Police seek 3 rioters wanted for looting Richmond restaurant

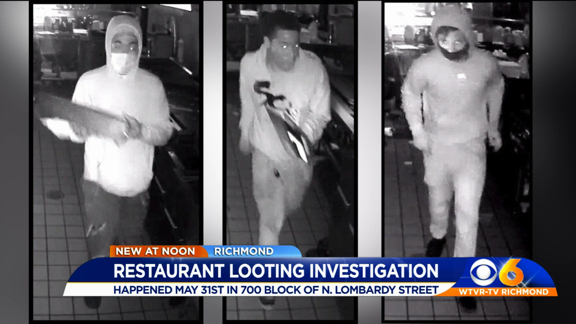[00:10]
Investigators say these pictures were taken inside a restaurant in the 700 block of North Lombardi Street. The suspects broke in and took money and items.